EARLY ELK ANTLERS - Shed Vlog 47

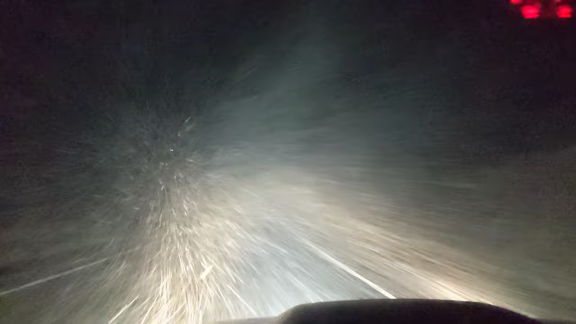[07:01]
Truck off the road. There's a white out. 32 degrees. It's not really sticking yet, but I can barely see where the road's at.